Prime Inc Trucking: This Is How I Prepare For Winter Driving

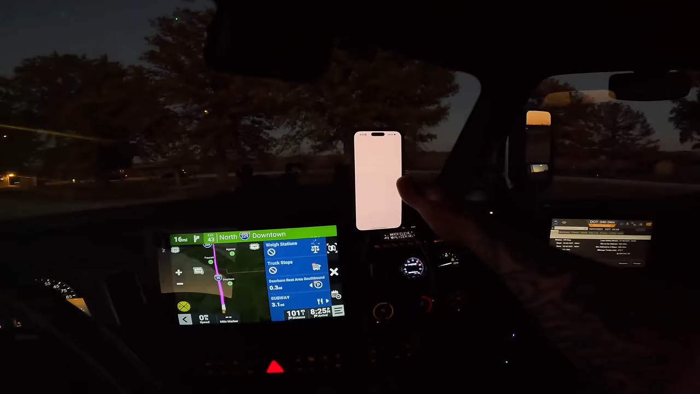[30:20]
uh my appointment for the receiver is actually tomorrow at eight in the morning but i'm gonna get there tonight maybe fingers crossed they'll load me they'll let me uh unload tonight that'd be nice
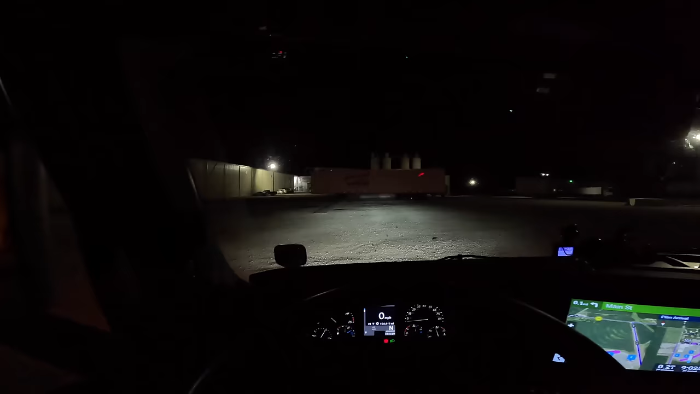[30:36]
definitely gonna find out all right we're gonna we're gonna be parking it here next to this trailer